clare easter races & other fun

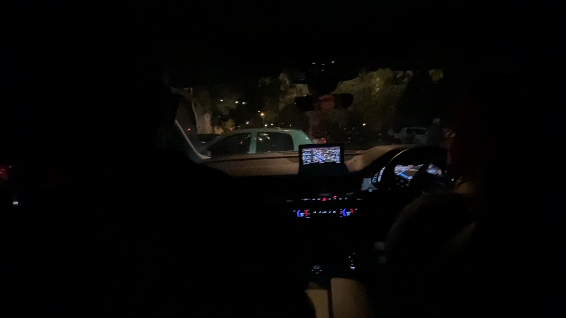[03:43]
Okay, this car here is being hilarious. Ready? Watch him. There's a car.